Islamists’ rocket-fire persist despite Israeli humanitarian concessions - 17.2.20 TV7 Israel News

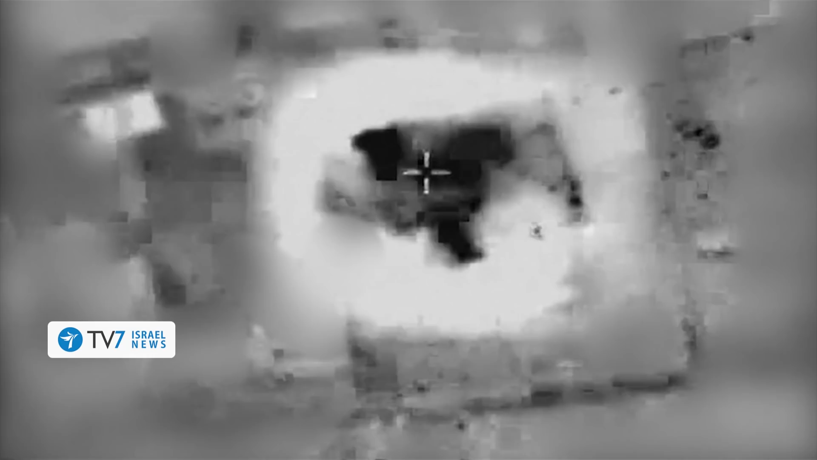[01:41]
In a retaliatory response, Israeli fighter jets and attack helicopters struck a number of Hamas terror targets in the Central Gaza Strip.
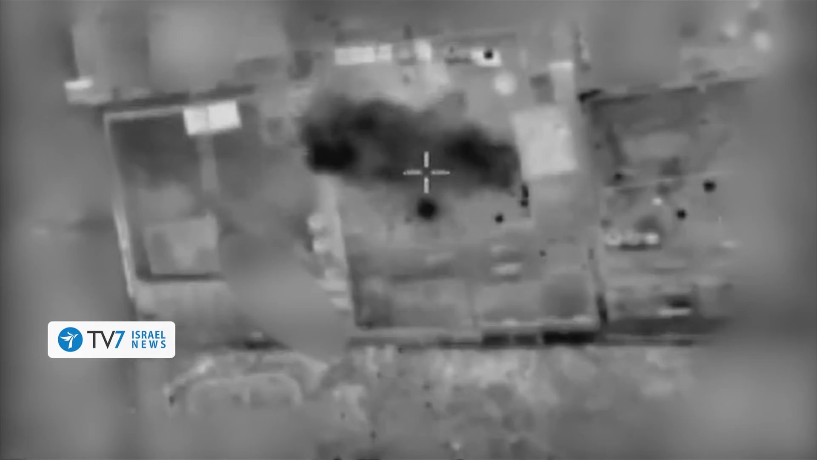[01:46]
The IDF spokesperson's unit wrote in a statement that the targets included a military compound used by the Hamas terror organization and that the destruction of the installation will impede the Hamas terror organization's future abilities.